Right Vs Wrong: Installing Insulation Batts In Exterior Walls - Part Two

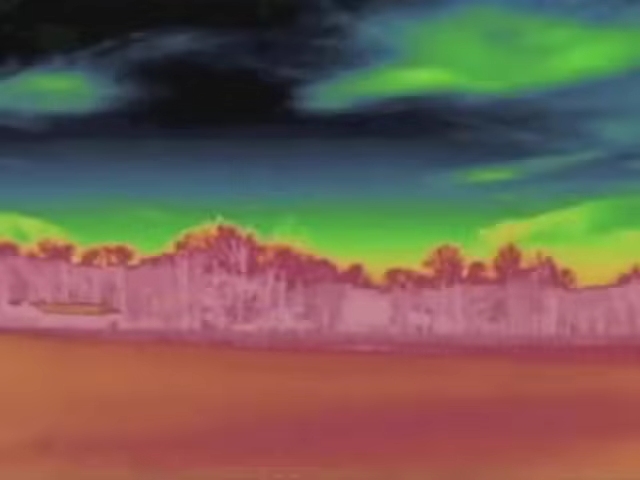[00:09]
okay now for the fun part we'll be looking at the infrared images like this one to see heat losses in the walls that we insulated yesterday
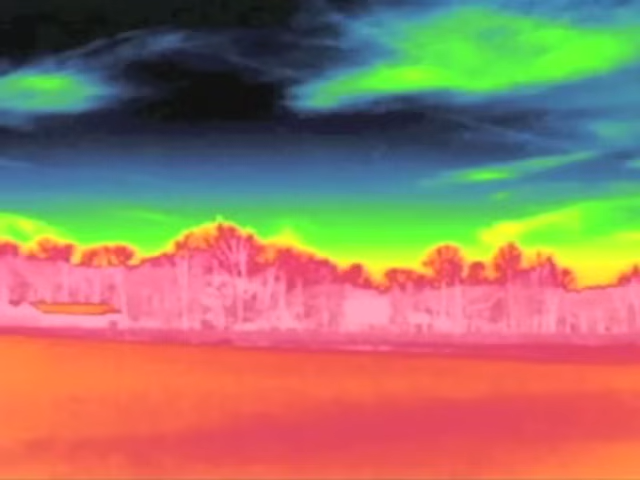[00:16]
understand that infrared cameras record images based on heat rather than light that
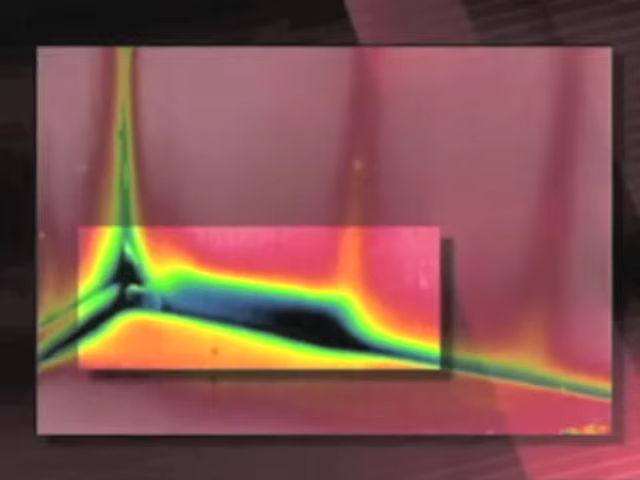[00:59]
spot at the bottom of the cavity on the left that's the result of not taking the time to cut and fit a piece at the bottom this cavity on the other hand has a bat
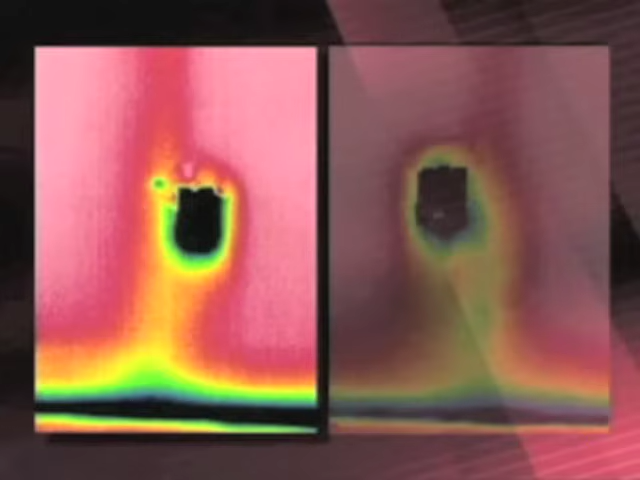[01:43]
behind and around looks considerably better than the second outlet which was not properly insulated notice the cold air pouring down the wall below this box now let's look at the effects from cavities that are too wide or too narrow recall
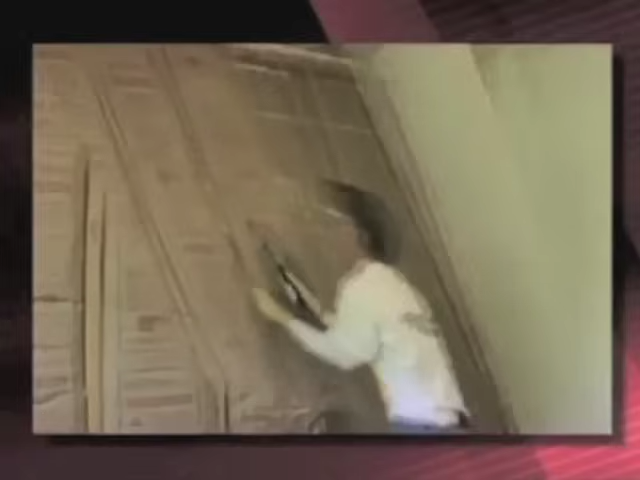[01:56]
that this cavity was wider than our standard bat so we tried to stretch the facing and flanges a little to cover the gap the result
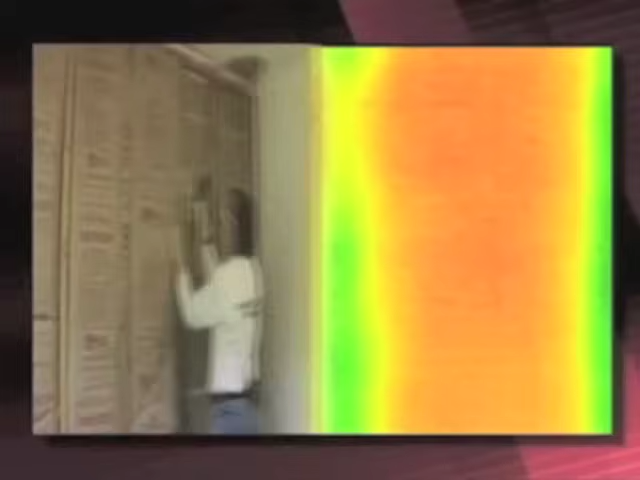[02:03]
is cold strips along the edges of the bat where the cavity was not properly filled well the building inspector might miss this because it's hidden by the facing someone
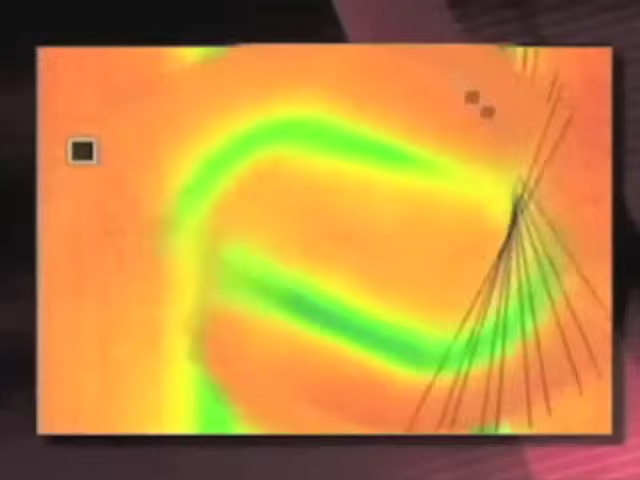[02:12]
with an infrared camera would spot it immediately as more homes get certifications like energy star for example they'll be closely examined using infrared cameras like this one these were the narrow cavities about 11 inches wide for the one on the left I cut and fit the bat and
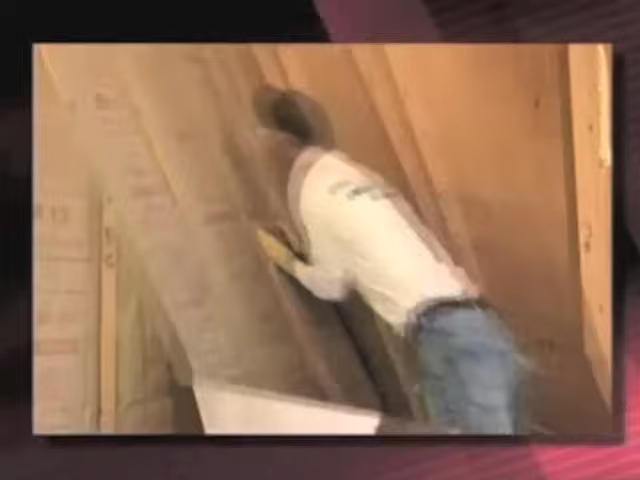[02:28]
for the one on the right I just stuffed a full bat into that spot you can see some cold spots in the cavity on the right this is a result of gaps caused by wadding the bat into the cavity these two cavities compared fast bat to
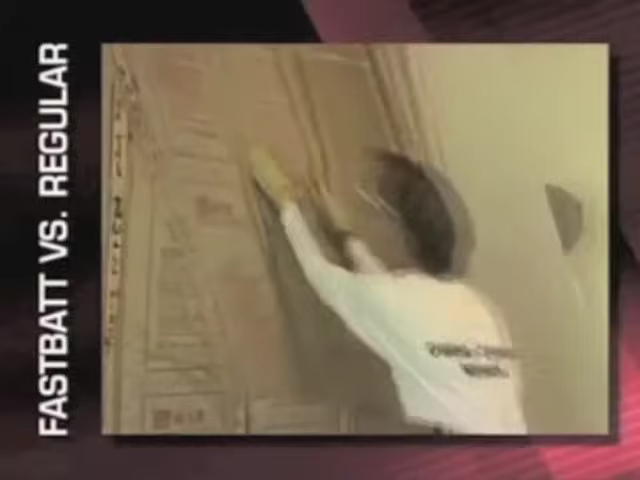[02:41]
a standard inset stapled bat they both appear to insulate very well if anything the
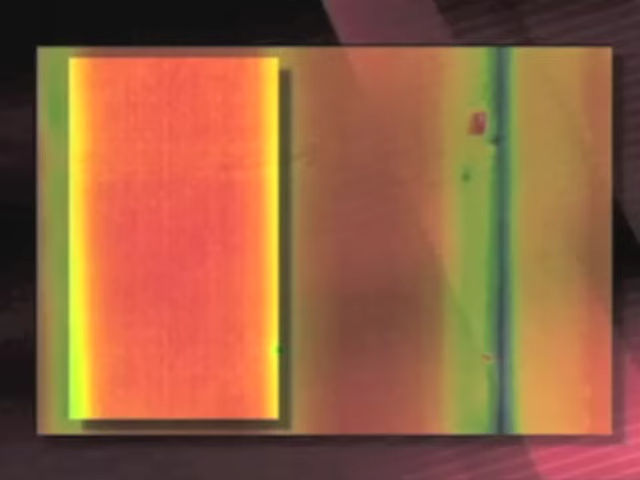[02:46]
fast bat on the left may be a little bit better because it fills out the cavity just a tad better and there's no puckering of the facing along the edge where it was stapled this
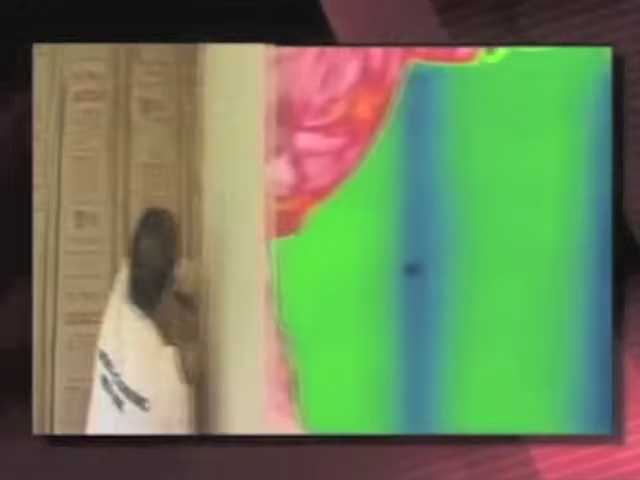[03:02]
is what you get we see very uneven temperatures
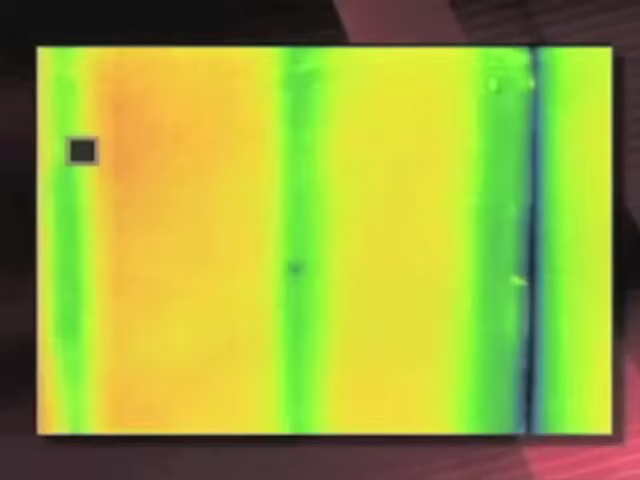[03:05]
along the strip clearly there are a lot of gaps as a result of not taking the time to cut and fit properly
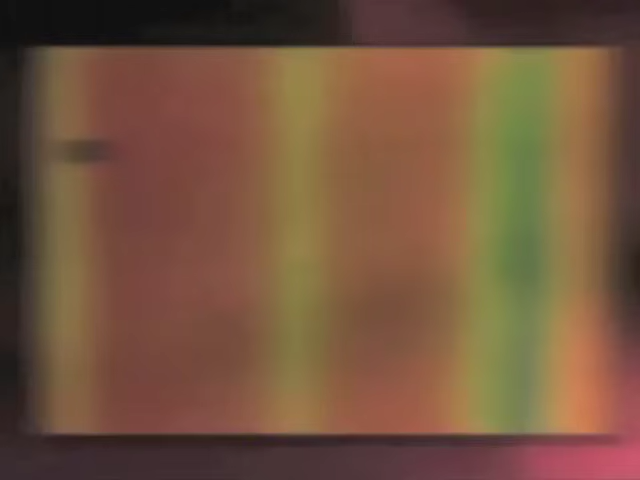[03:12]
this is a similar situation these triangular spaces take a little extra care to cut and fit properly we can see a difference between the space in the left where we wanted a piece of
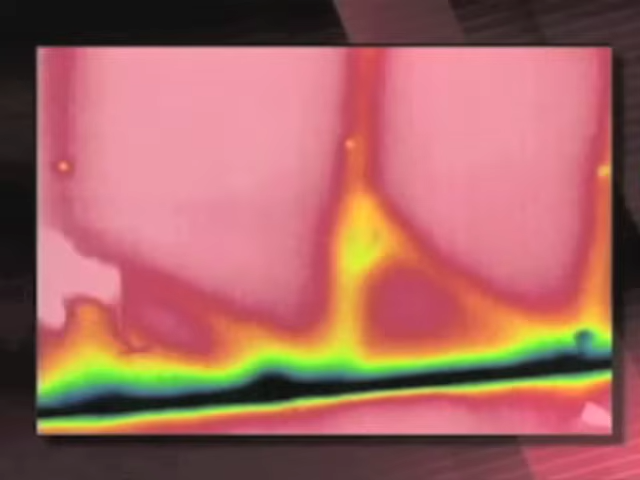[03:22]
scrap in the space in the right where we cut and fit with a little more care recall
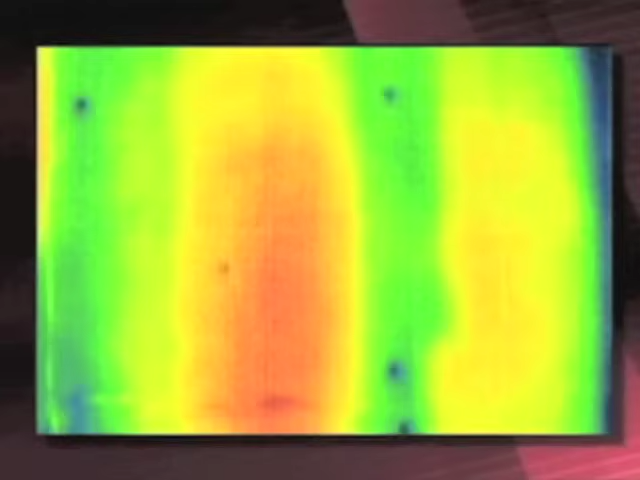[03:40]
little subtle we can see a difference between these two cavities the one on the left with the thin bat
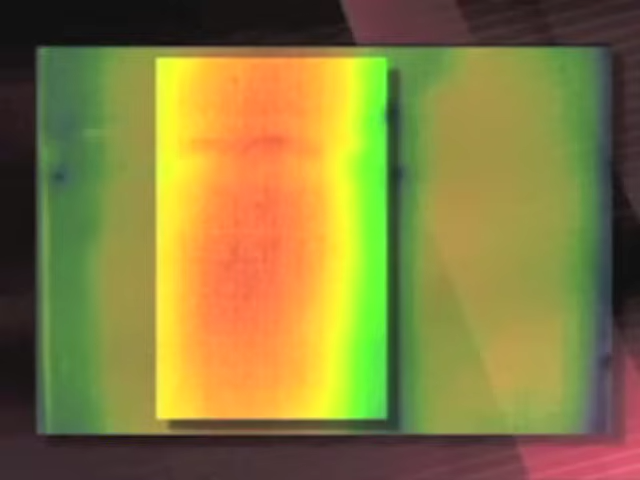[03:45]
is losing heat as compared to the one on the right with the full thickness on
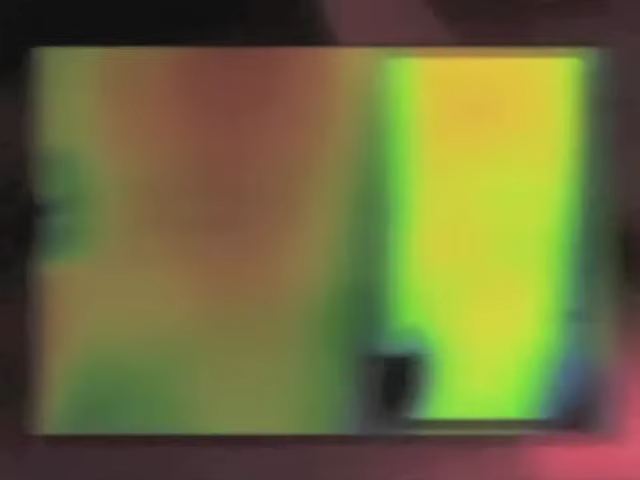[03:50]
these two spaces we installed the insulation around wiring on the left we just installed over the wire while on the right we split around the wire while we can't see
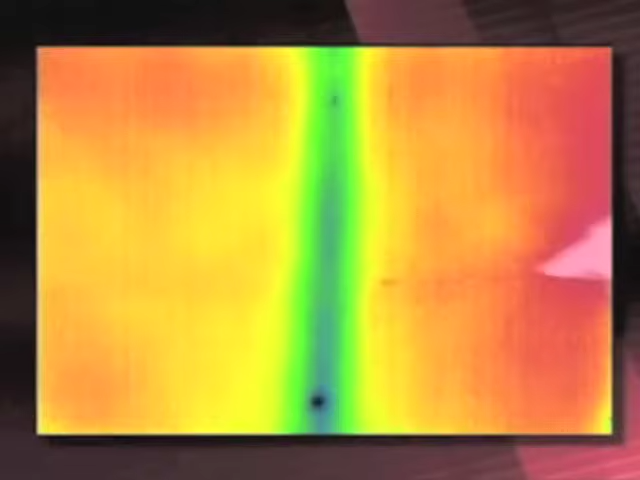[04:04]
the effect of this using infrared we know without question that we're only getting about r7 in that spot instead of r13 it does make a big difference even though we can't see
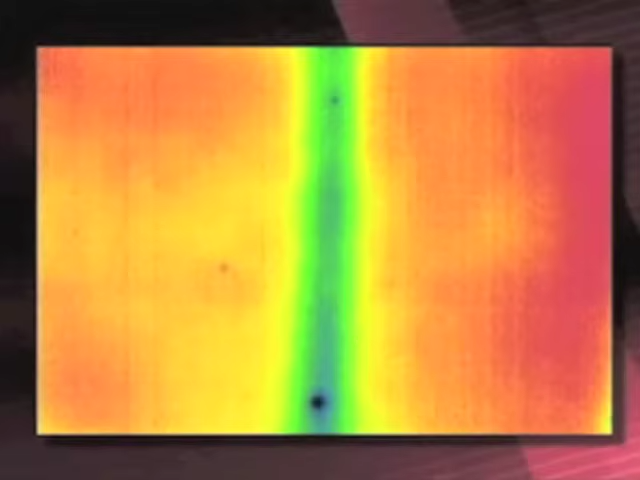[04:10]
it with the infrared camera on the narrow 5 inch cavity we just plain didn't insulate it as expected we see a big difference
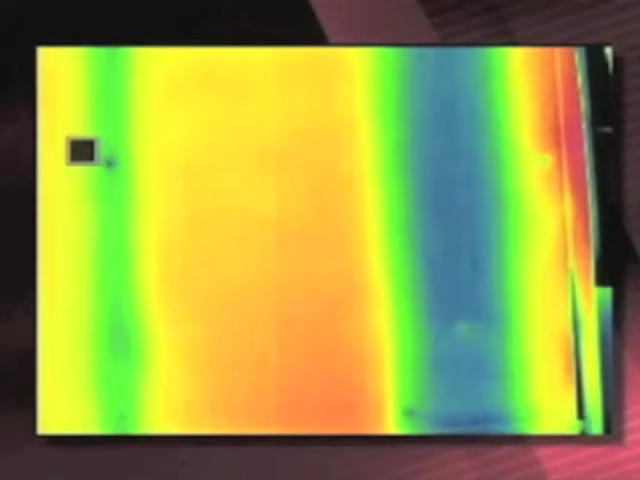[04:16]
in fact with this example you can even see it clearly from the outside of the house